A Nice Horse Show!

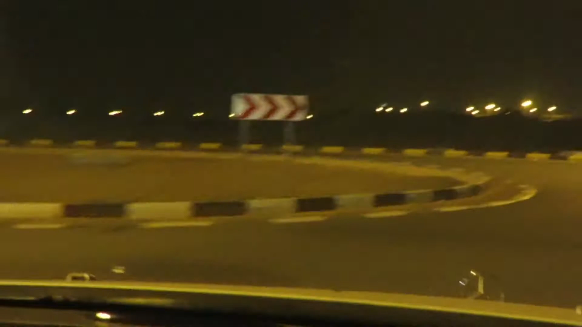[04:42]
we are just taking the roundabout future and be ready
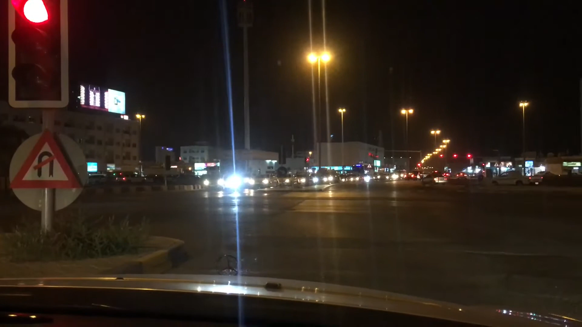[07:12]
there's the bike going oh that's awesome